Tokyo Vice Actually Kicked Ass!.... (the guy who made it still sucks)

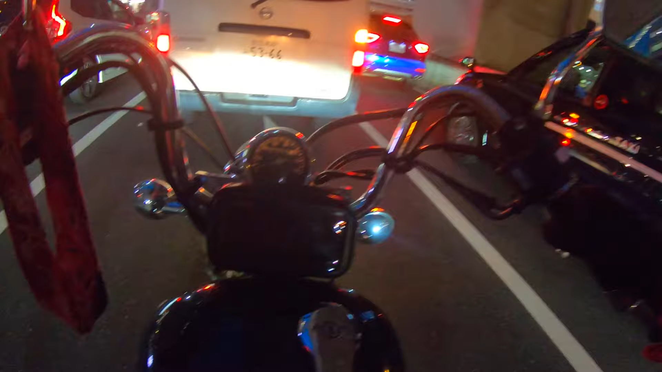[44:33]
And I'm just like, why did they make such a shitty fucking character? This is 2024. You got better writing than this? Yeah, come on, buddy. Why is everyone going so slow? They're slower than me. It's giving oral fixations. I don't know. Yeah, see, this is the road. I knew it.